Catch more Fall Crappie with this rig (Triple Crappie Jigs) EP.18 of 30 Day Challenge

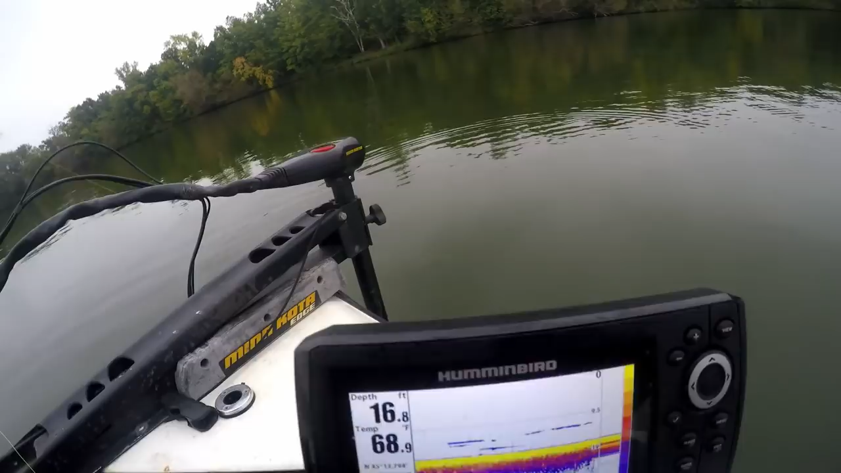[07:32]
On screen: depth 16.8 ft, water 68.9°F
So, I'm not over a brush pile. I'm actually suspended off.
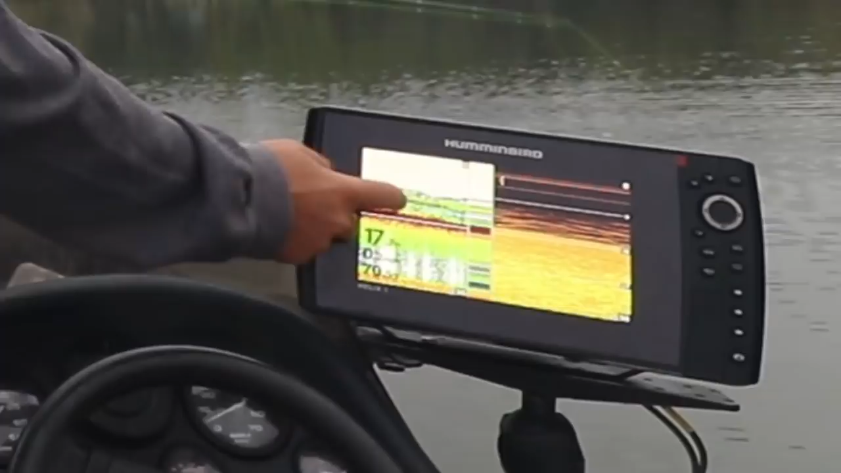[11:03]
That's a big school. But I think they're dinks. Looked like the smaller ones are closer to the brush piles right now.